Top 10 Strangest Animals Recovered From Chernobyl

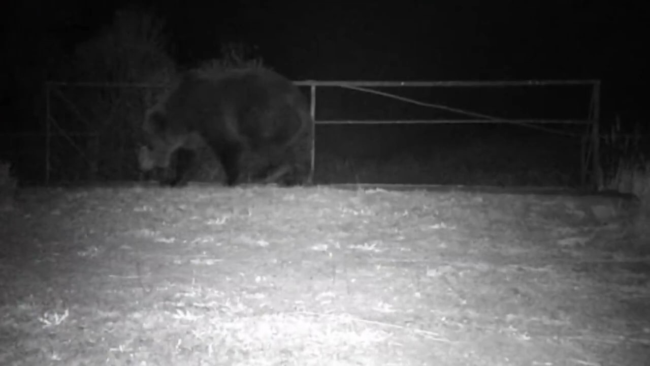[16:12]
But it is definitely something to celebrate after a brown bear peaces out of there a hundred years ago. Project leader Mike Woods from the University of Salford reported that,